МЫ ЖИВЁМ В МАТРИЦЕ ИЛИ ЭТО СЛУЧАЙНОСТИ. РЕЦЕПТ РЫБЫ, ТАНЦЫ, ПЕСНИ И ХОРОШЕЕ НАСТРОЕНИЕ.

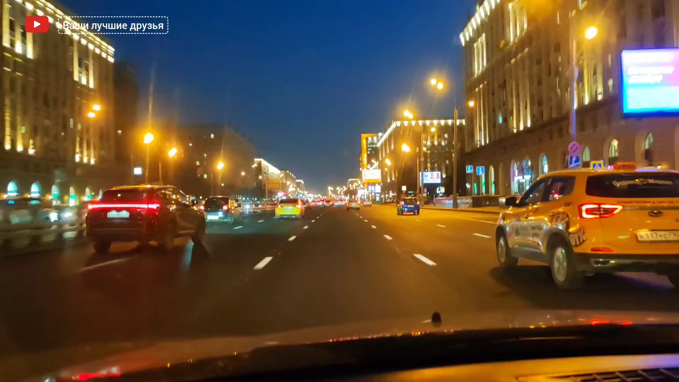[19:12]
все-таки как по мне так проспект мир у нас самый красивый проспект так его люблю тут светофоров мало на юг москвы как поедешь там как станешь найти всех светофоров блин здесь красота развязки сделаны мосты подземные переходы для пешеходов все так сделано удобно и конечно в грязи стекол моих лобовых но все равно какие прекрасные сталинки с подсветкой ой красота